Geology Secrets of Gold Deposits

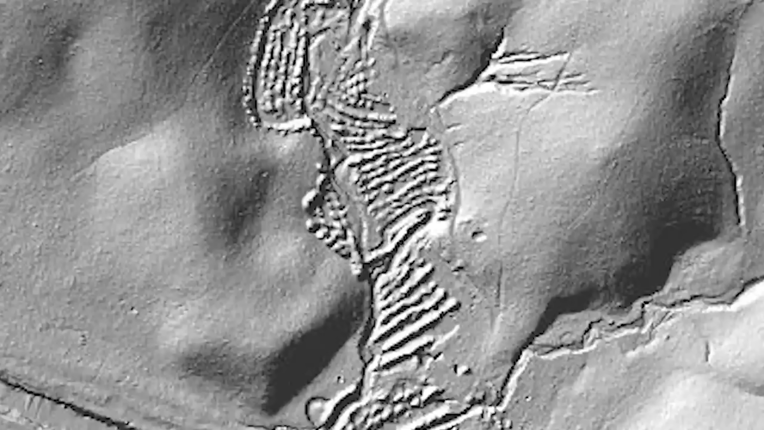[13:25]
The cool thing about LIDAR you can actually see where the old timers were chasing these veins or leads as they used to call them.
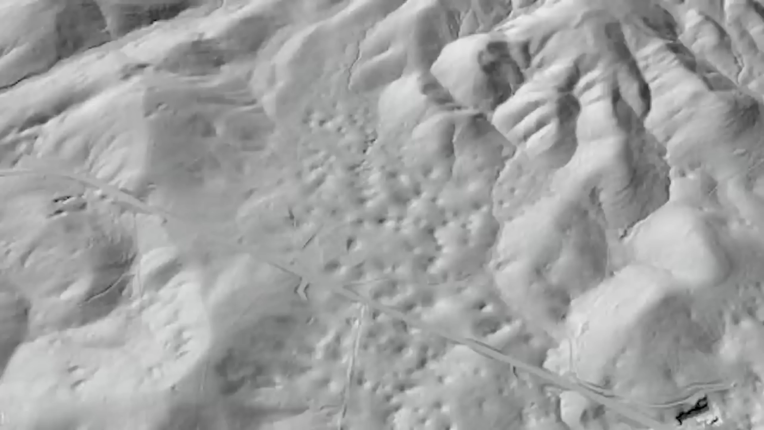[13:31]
You'll actually see the prospect pits and the cuts and so it'll be easy for you to draw out straight lines to follow those leads and
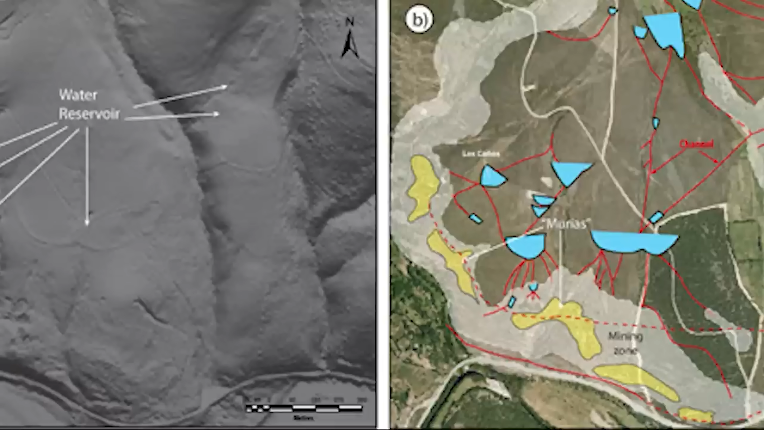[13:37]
to actually find either parallel veins or to find extension veins on that.